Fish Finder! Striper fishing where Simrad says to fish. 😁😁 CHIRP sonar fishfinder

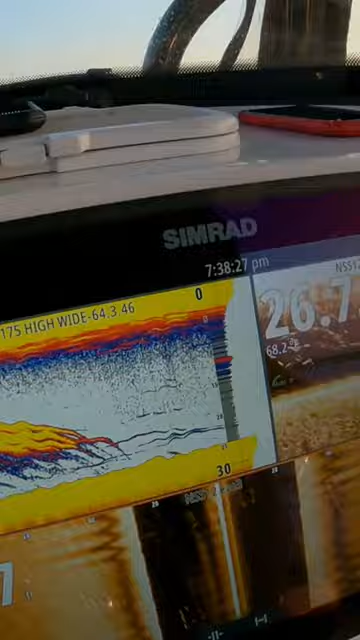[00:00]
so you learn your machine really good you see those marks so when you're catching fish look
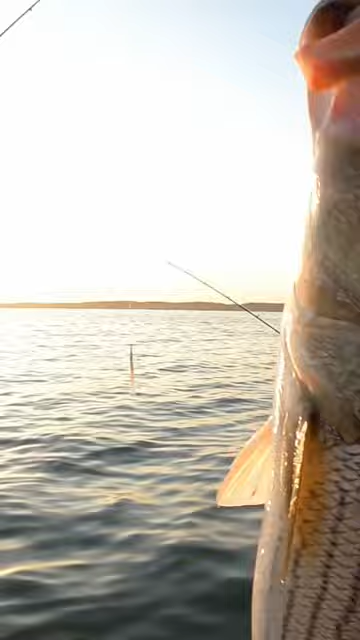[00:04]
at the fish you're bringing up that's how you learn what's down there the more you do that the more you can learn your simrad
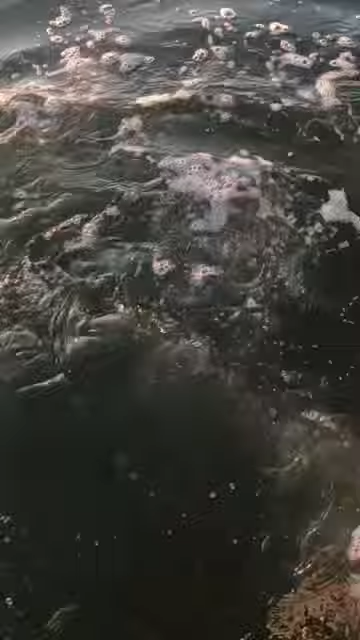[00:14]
go baby water's a lot cleaner over here than it was where we started yesterday it was real muddy there's that fish right down
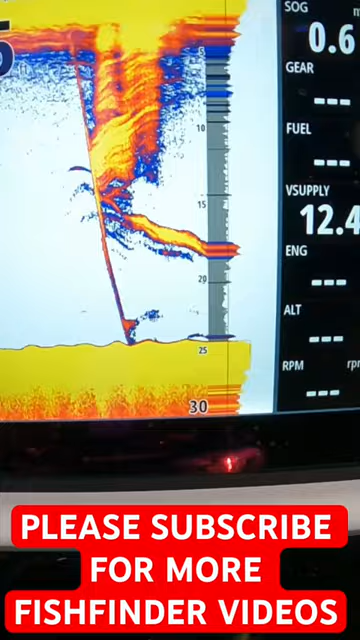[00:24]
right to the bottom yeah look at that he went right by his brother you'd be surprised people never think of that